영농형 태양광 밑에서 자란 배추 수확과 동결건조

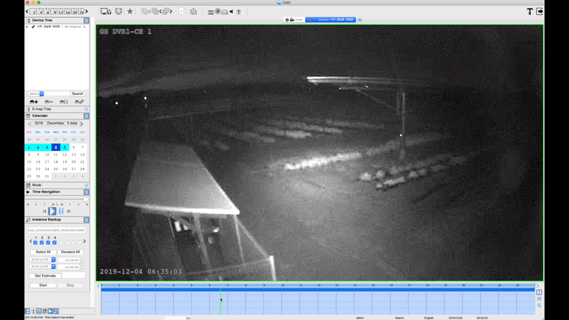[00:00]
안녕하세요. 전남대 국악모입니다. 오늘은 배추 수확을 하는 날입니다. 그림 위에서 그림이 아니라 동영상에 보시는 장면은 밤새 비가 내리는 장면 같네요. 잘 몰랐는데 밤에 비가 내렸네요. 오늘 해가 뜬 시간은 대략 7시 10분 정도 되는 것 같습니다.